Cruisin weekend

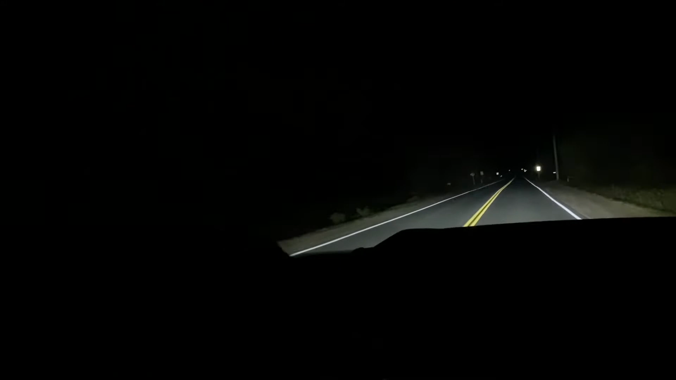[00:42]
Oh, wow. It's like literally right there. It's like in the middle of nowhere. Let me just turn around. So it looks like people are living there, obviously, and
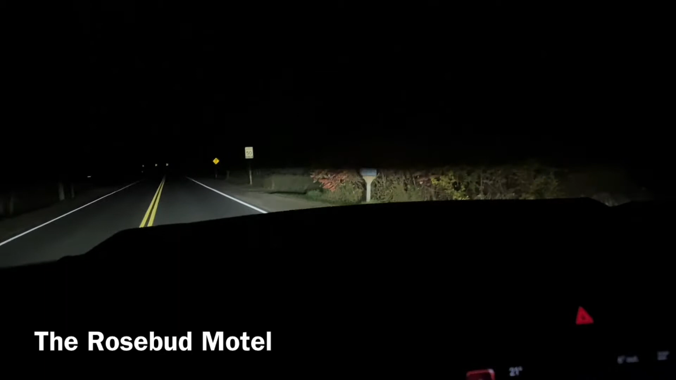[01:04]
there's a chain across, so definitely. Motel. But yeah, there's a chain across and everything, so I will respect.
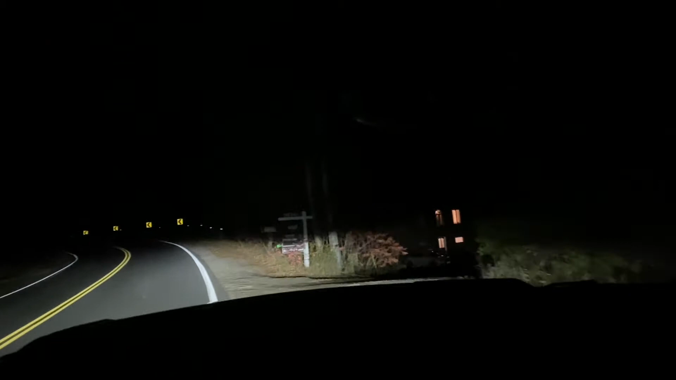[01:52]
It's kind of cool. Man, is this all ever growing up?
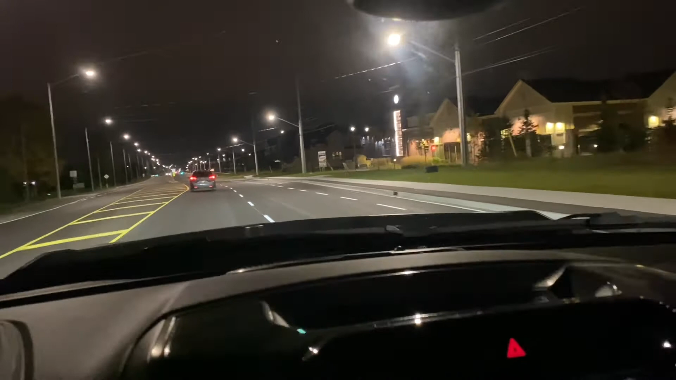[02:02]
And yes, for the record, I have a tripod that sits on my center armrest here. So, yeah, I'm not holding on to anything. I just hit the Bluetooth button on the remote thing that I got, and away it goes. So, kind of handy.
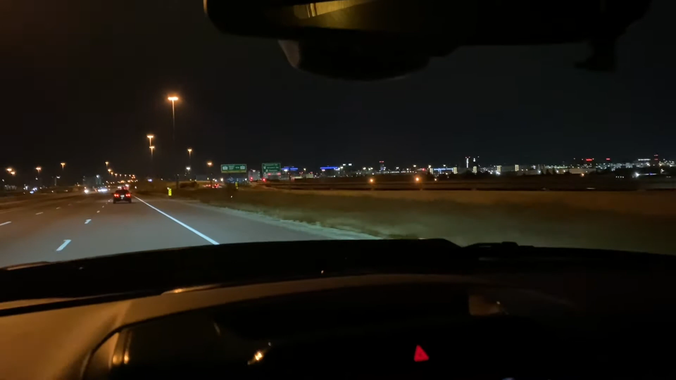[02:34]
See airport. And I can assure you people, I have not seen a friggin' plane in the sky or taking off. Usually when you're driving down here, you see three, maybe four, just in the air. See any at all. As a matter of fact, the road in, it was months past 11 o'clock anyways.